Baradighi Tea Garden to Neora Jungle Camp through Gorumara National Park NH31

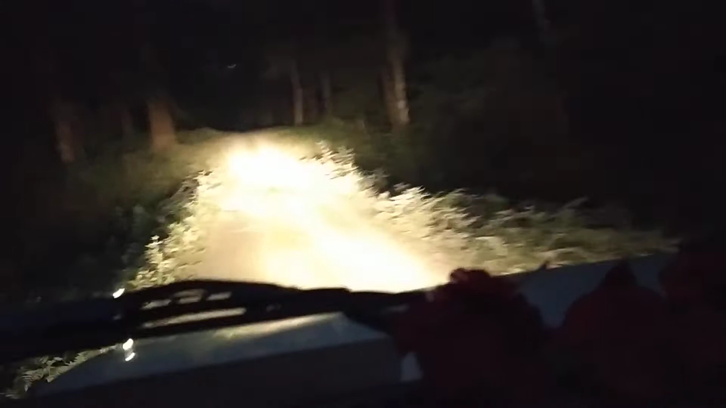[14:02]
এইগুলো কি গাছ এই মোটা মোটা গুলো অর্জুন টর্জুন হবে না না ছাতের মতো শাল শাল